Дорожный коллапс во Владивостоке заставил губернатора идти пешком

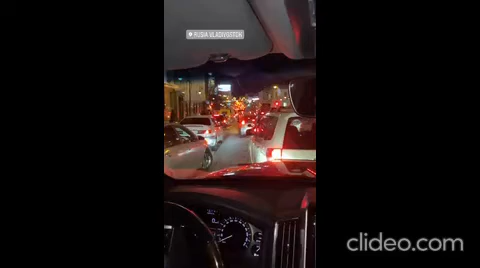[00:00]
вот она пробка на олеутской 20 минут спускаемся с уткинской просвета не видать коллапс какой-то полностью до вокзала наверно быстрее придется дойти пешком до работы это сейчас так и сделаем